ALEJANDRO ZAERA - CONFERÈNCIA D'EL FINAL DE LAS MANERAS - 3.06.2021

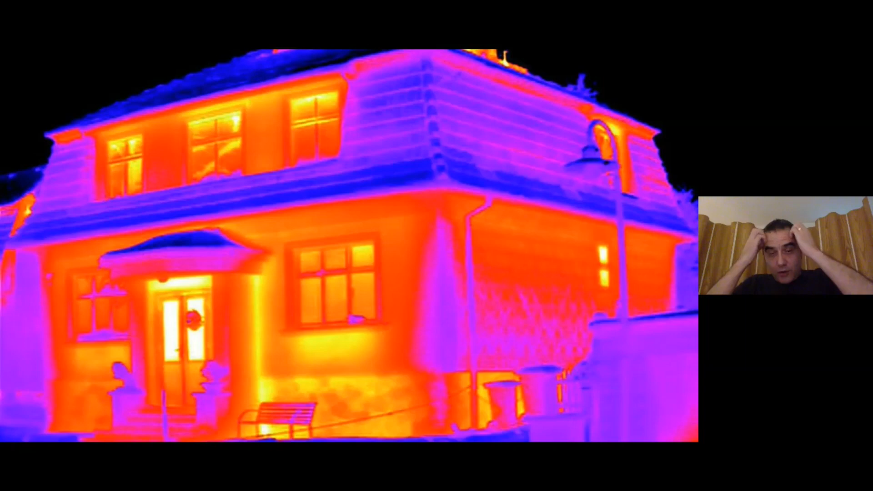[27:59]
Y entonces lo que es interesante del momento en el que vivimos también es que esto era una cosa que no teníamos acceso antes, tenemos acceso de repente a nuevas tecnologías que nos permiten ver la realidad construida
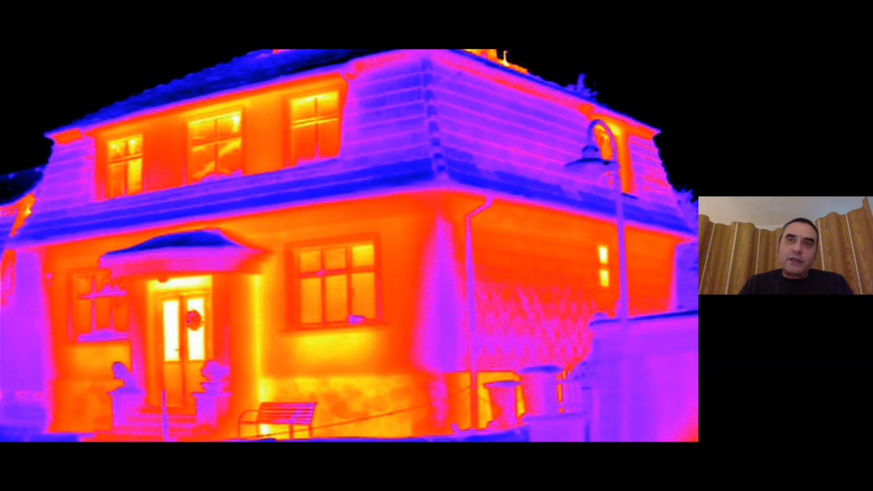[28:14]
de una forma en la que no la podíamos ver anteriormente, con cámaras de FLIR y en el que las escenografías urbanas del posmoderno de repente se convierten